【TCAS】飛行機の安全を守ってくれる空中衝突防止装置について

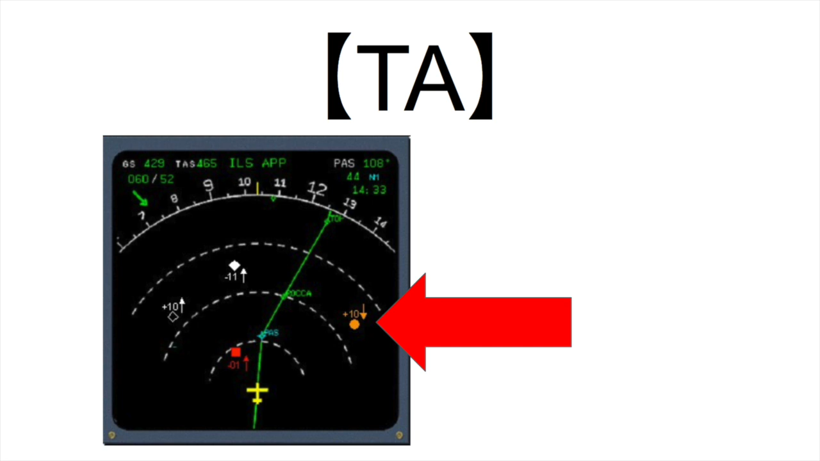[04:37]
囲の機体を表しております次はRAです赤色の四角で表示されて